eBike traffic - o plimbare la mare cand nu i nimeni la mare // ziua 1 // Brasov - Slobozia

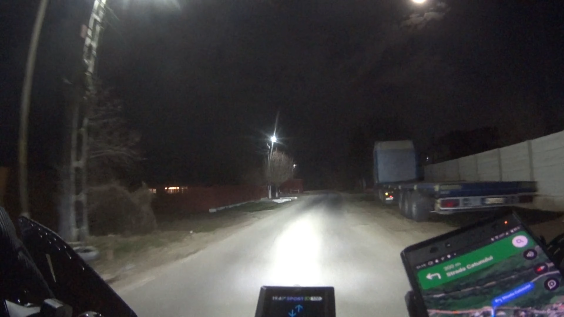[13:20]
Tocmai am părăsit DN1. Și acum ne bucurăm de liniște și de lună plină și e foarte mișto treaba asta. Și acum trebuie să fac, să vedem unde trebuie să fac și cum să fac. Mișto. Următoarea oprire Coșereni, 52 de kilometri. That's cool.
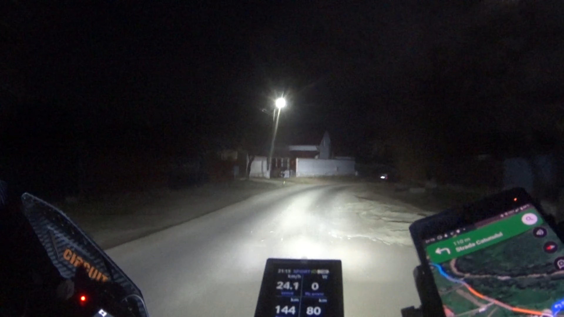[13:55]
Great and cool. Mamă, ce lună plină ăștia. No comment, am intrat pe șosea doar a noastră.
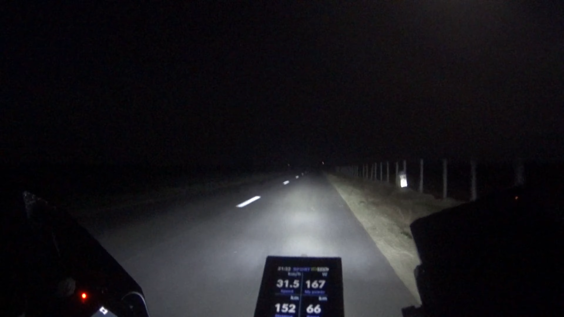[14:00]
Cu lună plină. Cu liniște de plină. Beton armat. Ușor așa, cu 30 frumos. 30, 31. Ca să fie bine, ca să nu fie rău. Beton. Cine dracu ne punea să alergăm ca dobitoci așa?
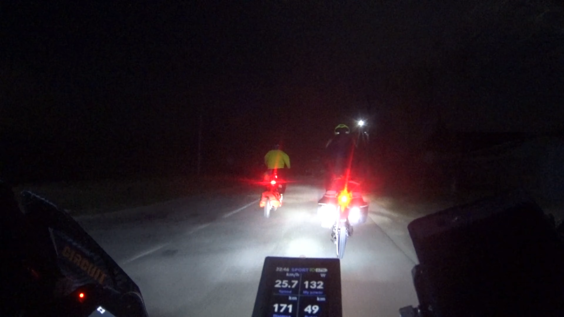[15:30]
Încă 30 până la Urziceni. Și-a îngheațat transpirația pe mine. Când am luat foamea și m-am oprit să mănânc. What the fuck? Yeah.
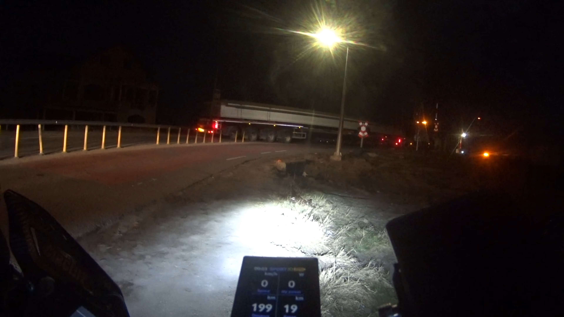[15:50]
Gabarit. Ce tare. Suntem undeva la vreo 50 de kilometri de Slobozia.